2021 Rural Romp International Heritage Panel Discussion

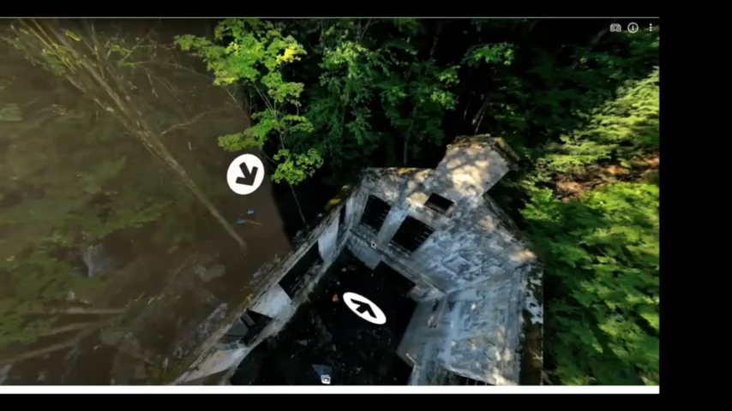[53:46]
And this is done, so this aerial image that you see has been done with the drone.
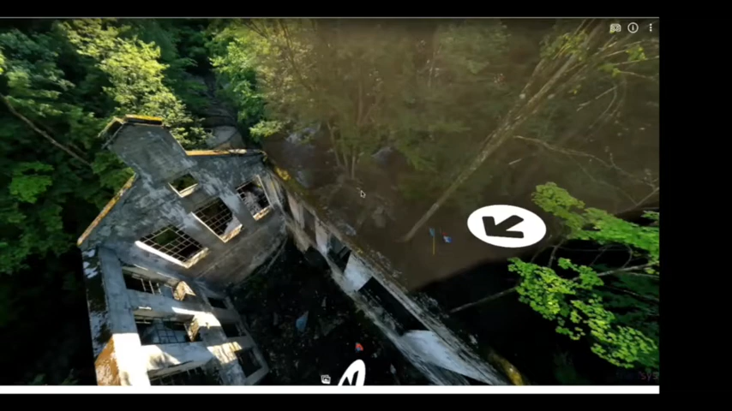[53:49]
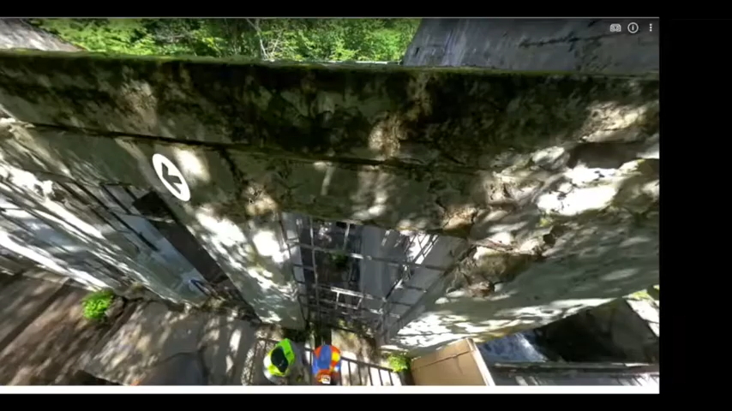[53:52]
And then these images that you see more earth
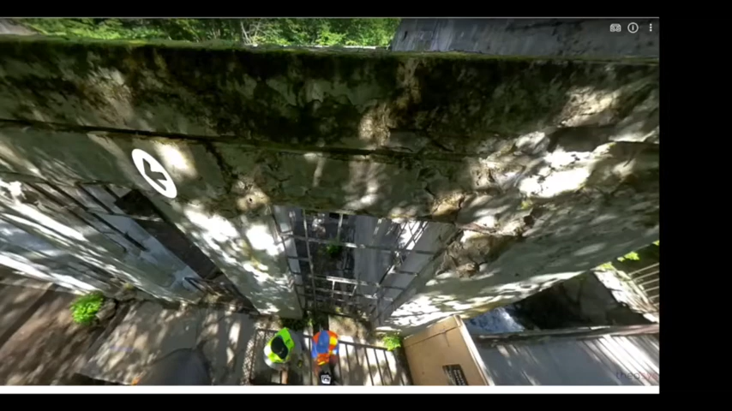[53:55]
sites are done with the little camera that I can give you.
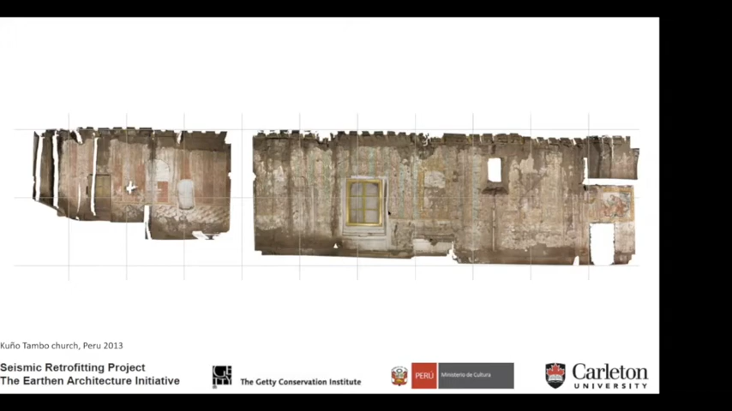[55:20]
And in this case, we were working for the Getty Conservation Institute to map the conditions of this church in view of the restoration. And this is a quick overview of the documentation of Harat al-Balit, which is a settlement in Mana, Oman, which is abandoned.
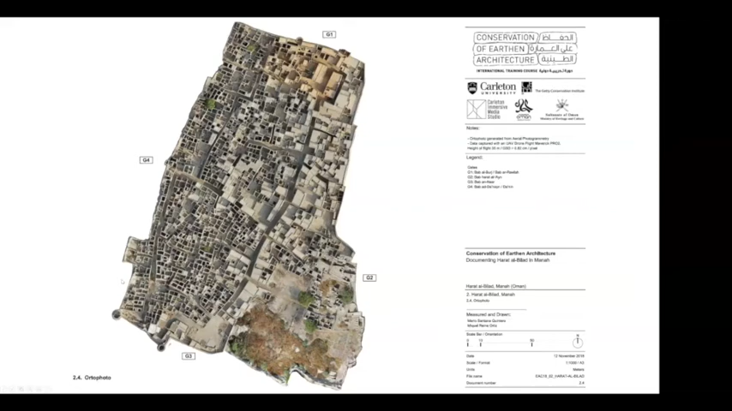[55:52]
we were able to produce some nice orthocorrected images of the layout of the village. And then a three-dimensional view of this point cloud that we generated from the drone using some sophisticated photogrammetric tools.
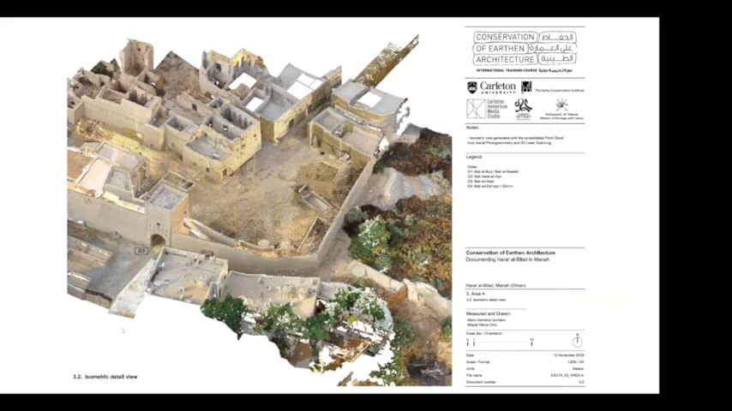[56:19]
And this is a more detailed aerial image, auto-corrected aerial image of one part of the village. So you can see that how technology can be able to map sites in a relatively short time.